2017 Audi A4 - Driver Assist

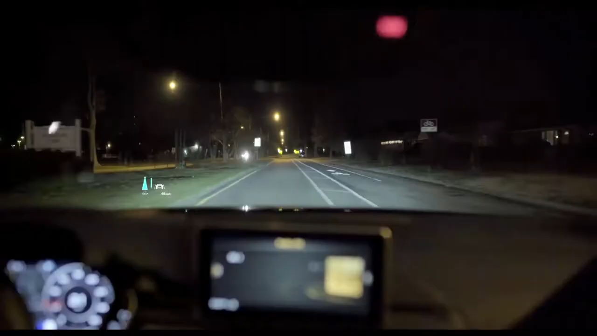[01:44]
alors que le système de reconnaissance des panneaux de signalisation scanne en permanence la route et les reproduit sur le tableau de bord.